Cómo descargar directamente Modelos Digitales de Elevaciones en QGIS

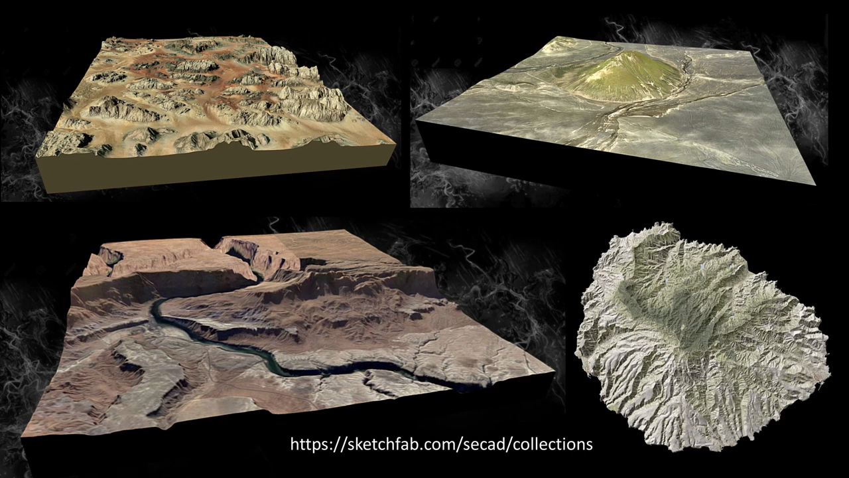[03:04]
Al modelo se puede superponer, por ejemplo, las imágenes del servidor ArcGIS Online, que suelen ser de buena calidad para este grado de detalle. Nuestros modelos de paisaje y territorio están disponibles en Sketchfab con licencia abierta y descarga libre.